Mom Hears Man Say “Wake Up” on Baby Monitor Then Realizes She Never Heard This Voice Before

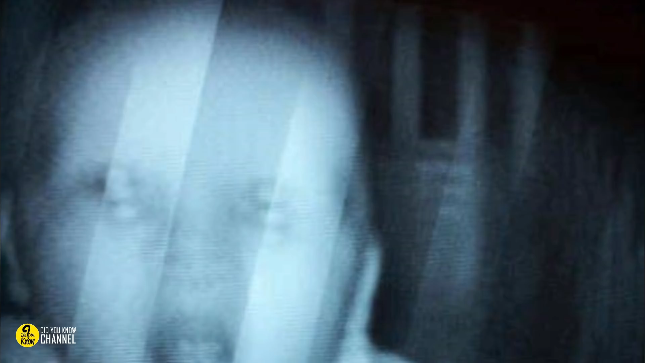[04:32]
was about to escalate proving that theory wrong suddenly Heather noticed the camera twitch at first she thought it was possibly a glitch but then it began to rotate around the room and move erratically
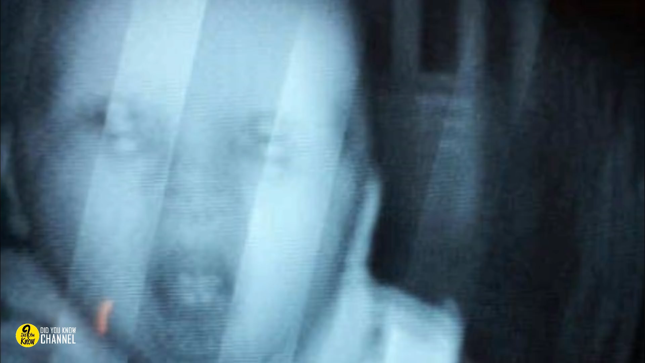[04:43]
terrified Heather screamed for Adam to get their daughter someone or something was controlling their baby monitors camera